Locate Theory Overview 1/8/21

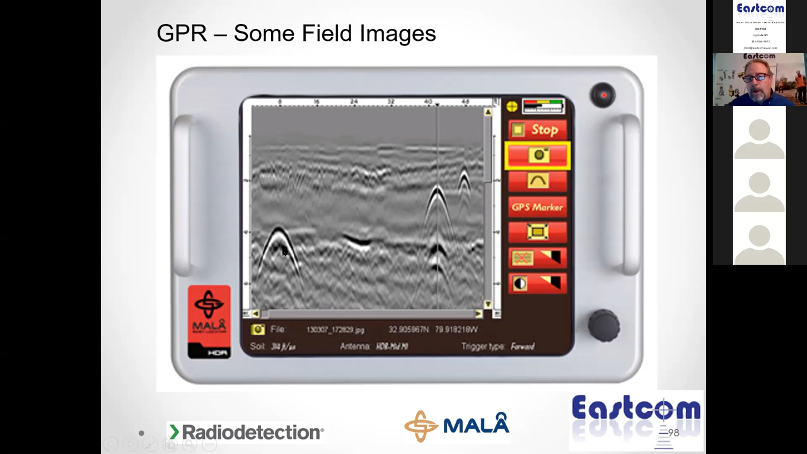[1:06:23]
and that high electrical conductivity seems to block or interfere with radar signals in this slide we have very good information seen on the screen what we call good radar data good gpr data nice clean hyperbolas uh showing information here and here no information so
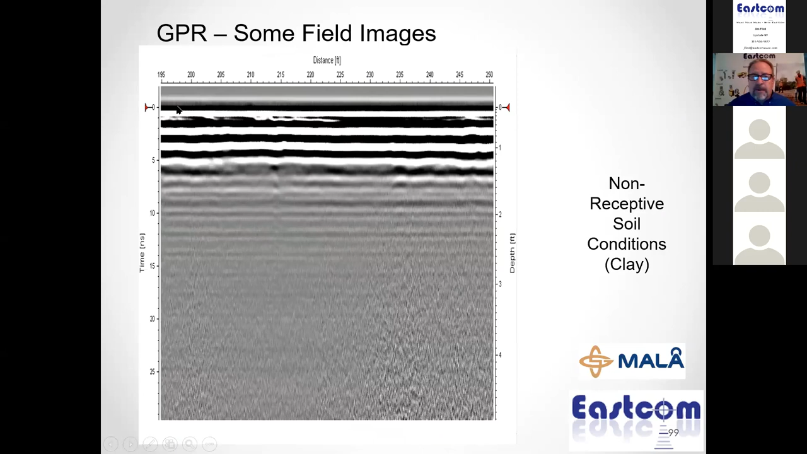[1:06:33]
this is a very uh bad soil condition in this case uh dense clay there are gpr suitability maps out there available through the uh geological survey